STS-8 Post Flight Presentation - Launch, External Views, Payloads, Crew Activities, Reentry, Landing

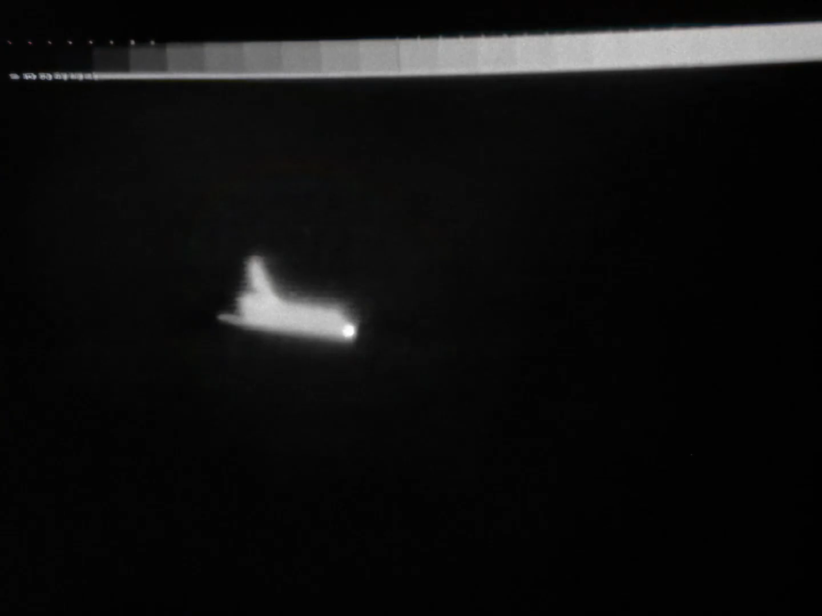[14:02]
this is the landing as seen through an infrared uh... camera that was uh... out at edwards uh... transported down there from the navy weapons center at channel lake you'll notice it's infrared so actually the visit the vehicle was not